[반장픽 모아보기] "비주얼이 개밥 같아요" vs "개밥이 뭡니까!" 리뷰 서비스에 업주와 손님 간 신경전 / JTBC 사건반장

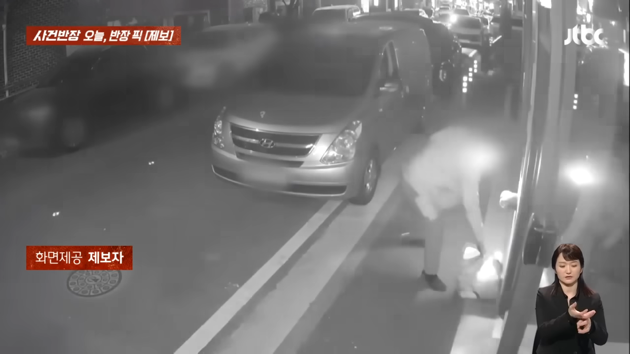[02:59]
택배기사가 트렁크에서 택배 상자를 꺼내가지고 매장 문 앞에 저렇게 딱 배송을 하고 찰칵 인증샷까지 찍고 갑니다. 몇 시간이 흘렀을까요? 잠시 후 한 노인이 저렇게 어슬렁 어슬렁 오더니 어라 저건 뭐야? 하면서 열어봤어? 지금 뭘 열어봐? 빼꼼 빼꼼 막 열어보더니 본격적으로 저렇게 해체를 합니다.
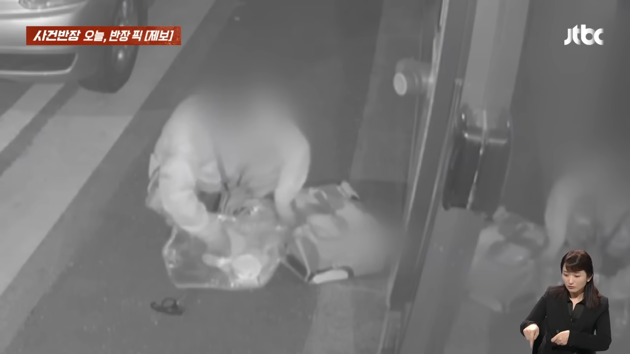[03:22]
안에 있던 물건 꺼내더니 뭔가 살펴보죠. 어허 이런 내 스타일이야 하듯이 그러더니 봉지만 저렇게 챙겨가지고 상자는 다시 꼭꼭 대충 정리해 놓고는 어허 오늘도 득템일세 하면서 유유히 사라집니다.
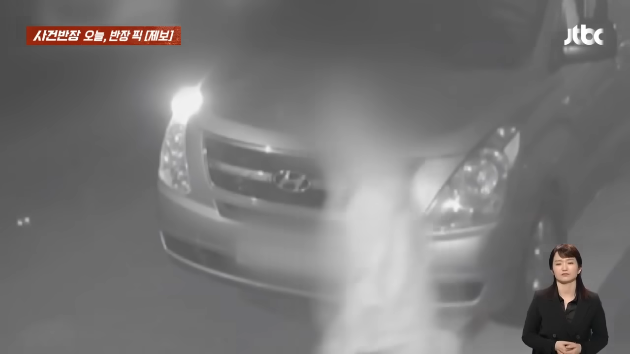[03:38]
CCTV에 다 찍히고 있었는데 이제는 뭐 그냥 뭐 도둑맞은 물건이 뭘까요? 절도당한 물건이 치즈 3통입니다. 총 3만 6천 원치 정도가 되고요.